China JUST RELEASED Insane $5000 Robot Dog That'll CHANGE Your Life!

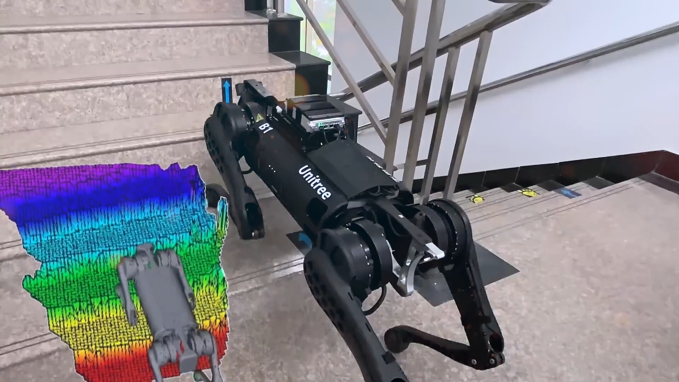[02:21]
The go-to pro is equipped with state-of-the-art sensors that grant it an almost sixth sense to its environment. Super wide-angle LiDAR, coupled with high-definition cameras,
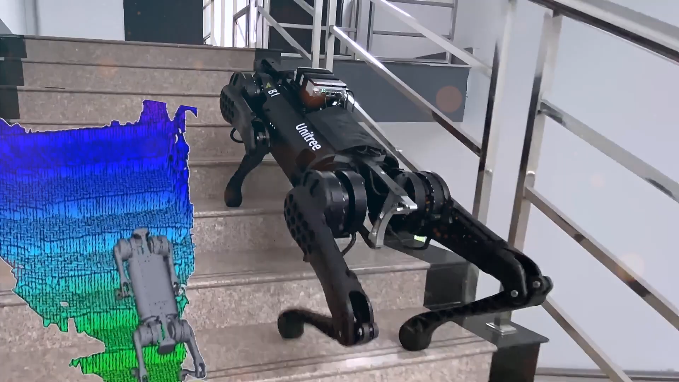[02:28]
empowers the robo-dog to dynamically map and navigate its surroundings in real time.
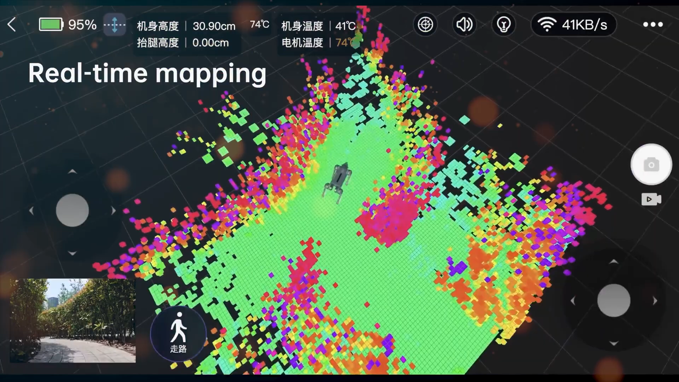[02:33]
Whether walking by your side, maneuvering through obstacles, or tackling difficult terrain like stairs and rocks,